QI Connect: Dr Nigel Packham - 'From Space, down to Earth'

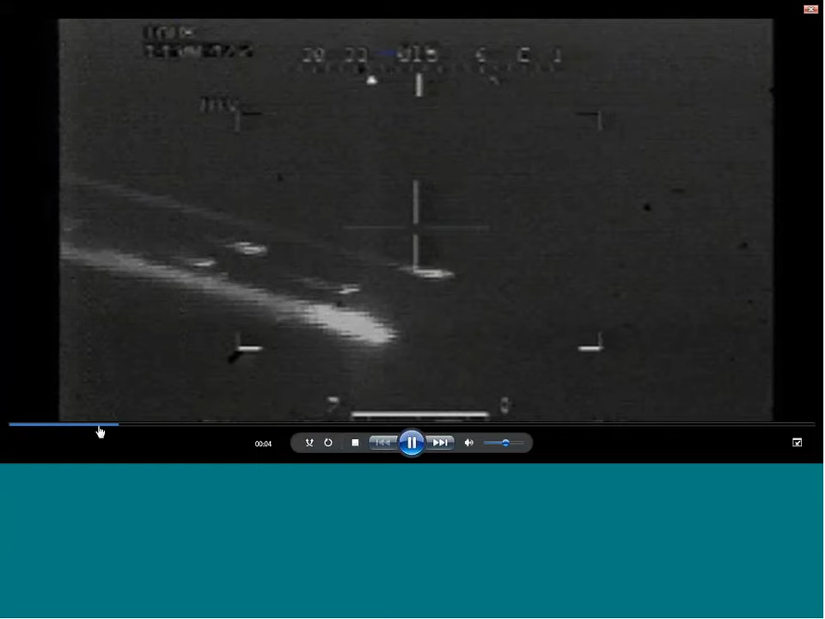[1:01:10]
All right, so here we are again. So here's the vehicle breaking up. Now, right here is the crew module. And as you can see, it's shedding.
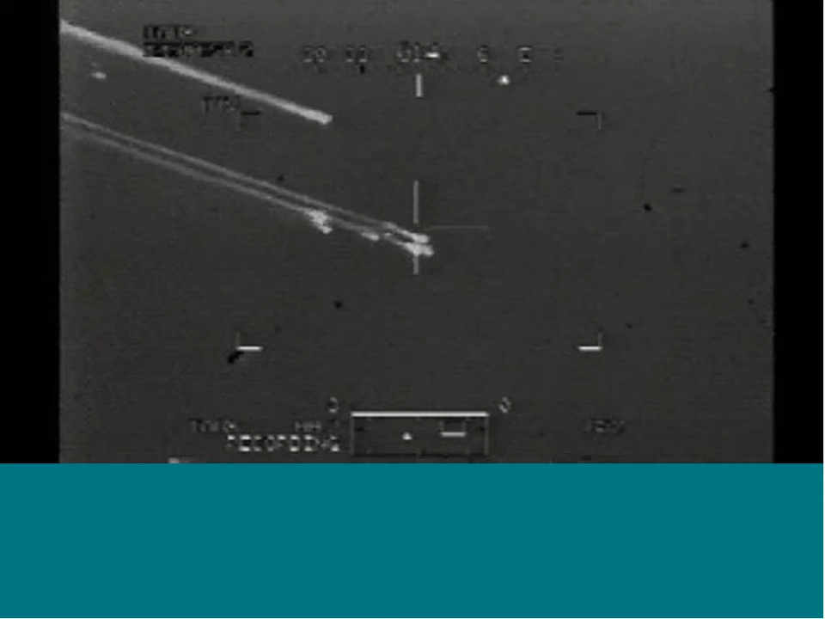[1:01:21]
It'll go out of frame, and it'll come back in frame. And it's shedding debris as it's going along.
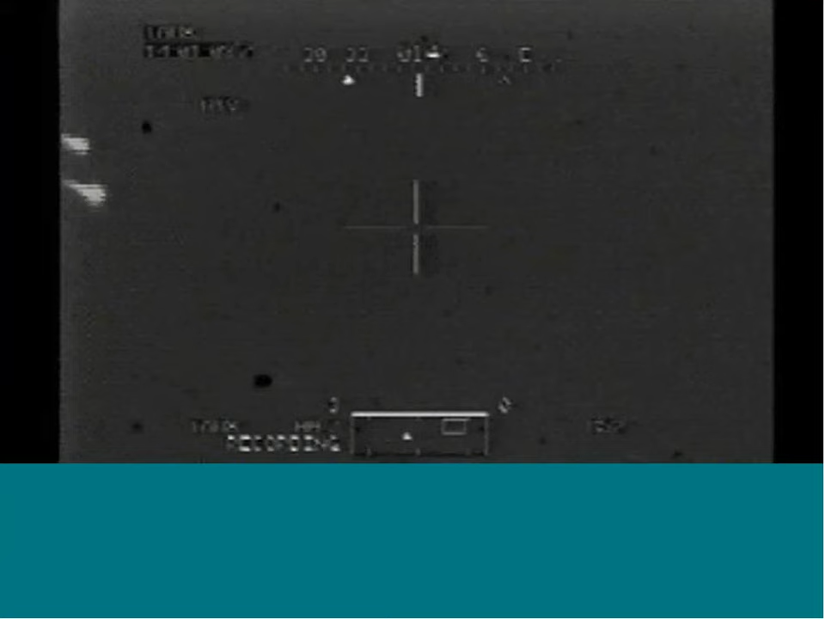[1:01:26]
Again, it'll come back in frame right up here.
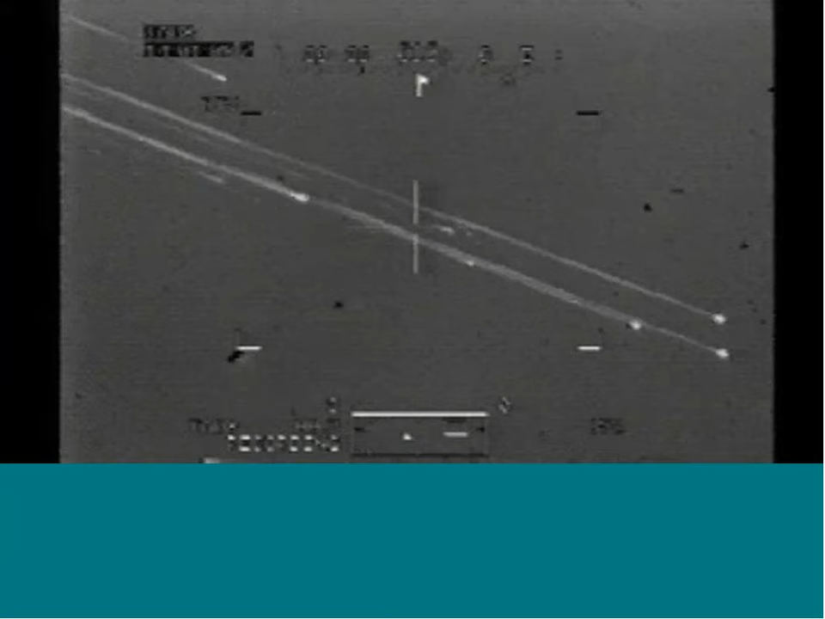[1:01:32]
And finally, the last signature from there.
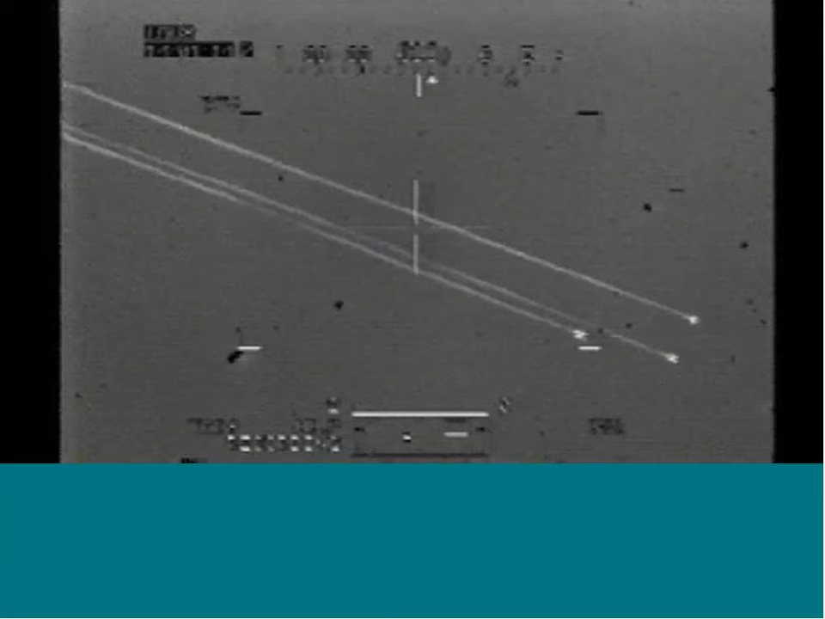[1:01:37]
Now, these pieces right here are the three engine powerheads, which ended up, and you'll see the tree line coming up in a minute.
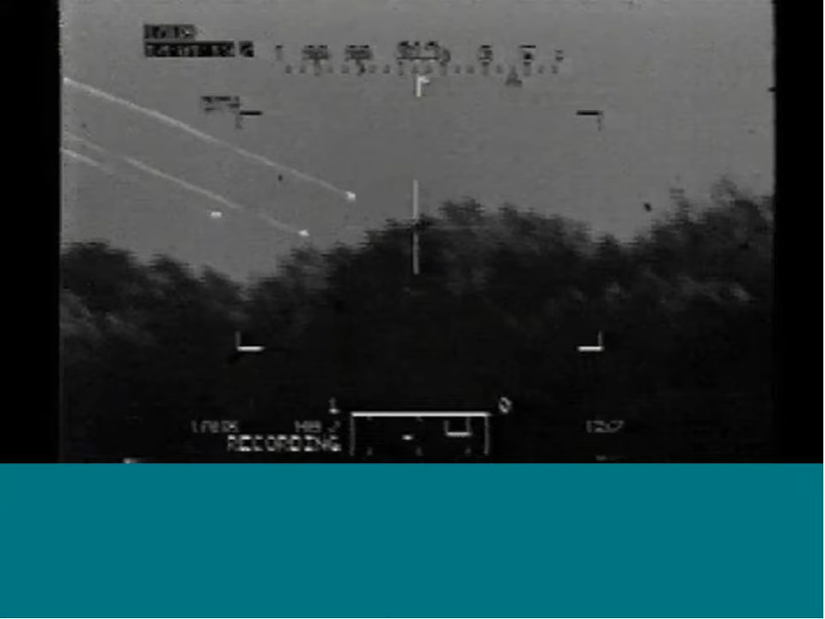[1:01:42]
Those powerheads ended up on an Army golf course in Louisiana.